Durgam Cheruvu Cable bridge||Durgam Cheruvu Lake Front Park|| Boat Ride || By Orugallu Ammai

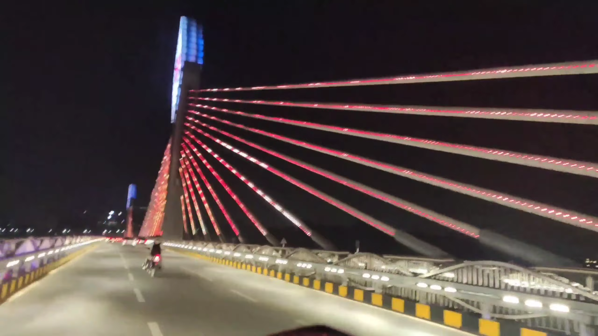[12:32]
ఈ కేబుల్స్ కనిపిస్తున్నాయి చూడండి, వాటిని పైలాన్స్ అంటారు. వాటి పొడవు 57 మీటర్స్.